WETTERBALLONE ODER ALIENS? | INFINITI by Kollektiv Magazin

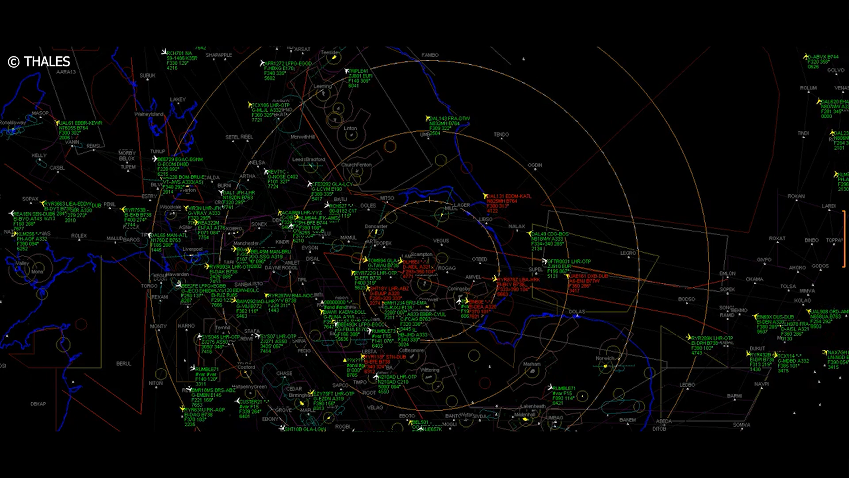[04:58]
Das pingt das Flugzeug an, das Flugzeug weiß selbst, wie hoch es ist und schickt dann über einen Puls die Daten zurück. Ich bin jetzt dort in dieser Höhe.